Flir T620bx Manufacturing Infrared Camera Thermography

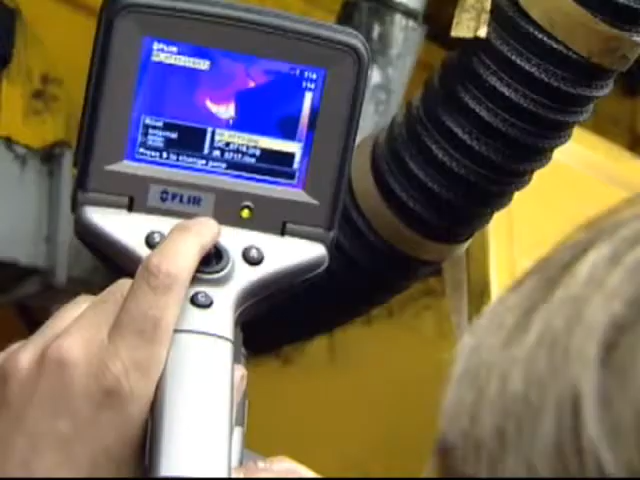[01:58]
I got our electricians to go down, and they found the fresh air supply knocked off the motor.